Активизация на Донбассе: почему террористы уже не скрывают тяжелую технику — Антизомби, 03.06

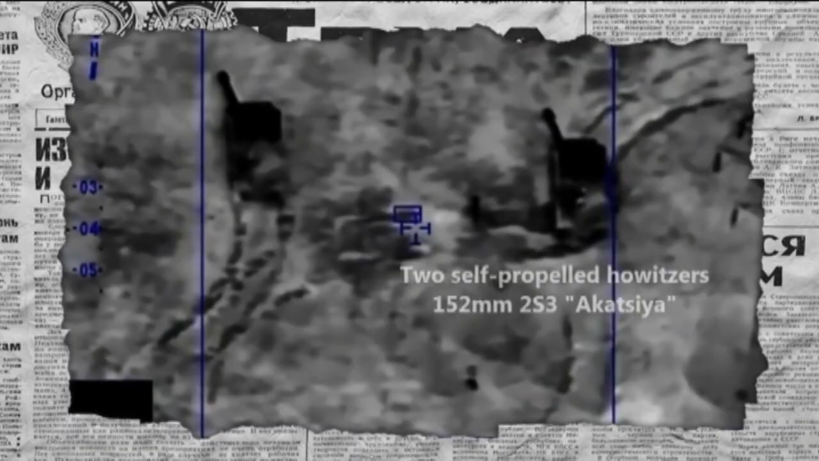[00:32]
Эти кадры были сняты беспилотником наблюдателей ОБСЕ в районе поселка Минеральное Об этой точке,
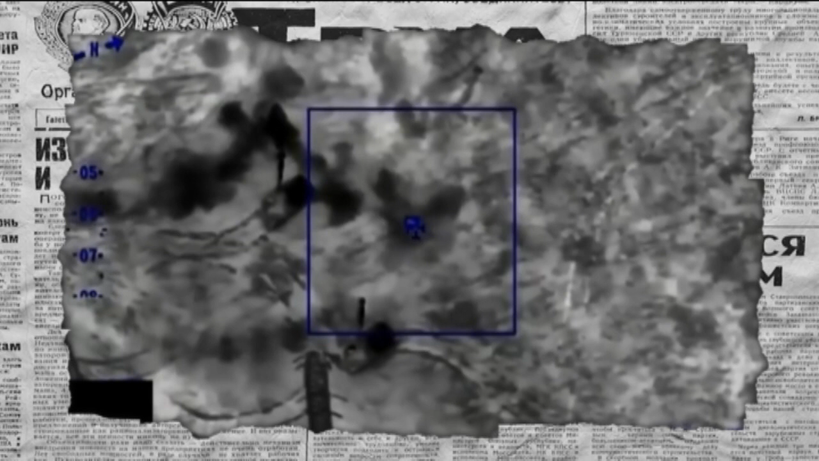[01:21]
но щелбан по носу все равно получать придется Это акации,
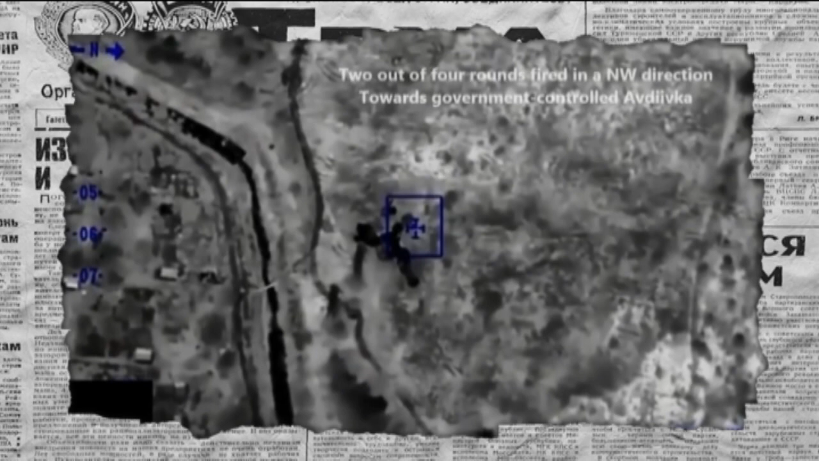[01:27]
снятые беспилотником ОБСЕ Так сказать, отведеночка в работе